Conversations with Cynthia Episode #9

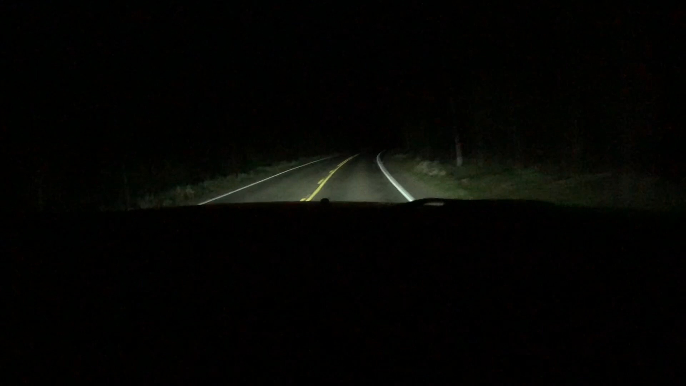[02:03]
Last week, after several rounds of drinks at Bullwinkle's, my Chase besties and I made a unanimous decision to pile into Justin's awesome truck and drive into Yellowstone Park at 10pm and wade across the river to experience Forrest's special place as he intended it to be seen under a canopy of stars.